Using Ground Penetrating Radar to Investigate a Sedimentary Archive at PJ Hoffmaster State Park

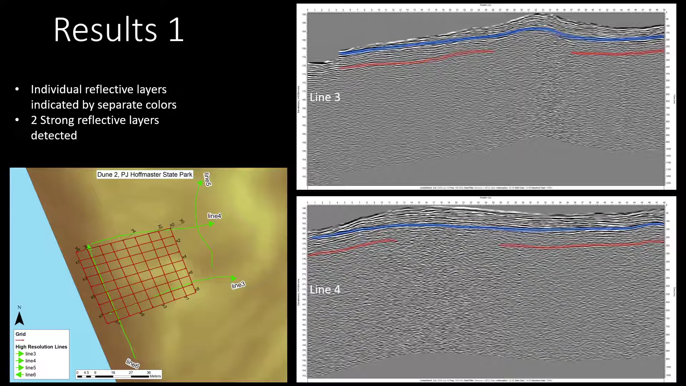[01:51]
I've highlighted them with blue and red on lines 3 and 4, pictured to the right. In lines 5 and 6, you can see the same two reflective layers.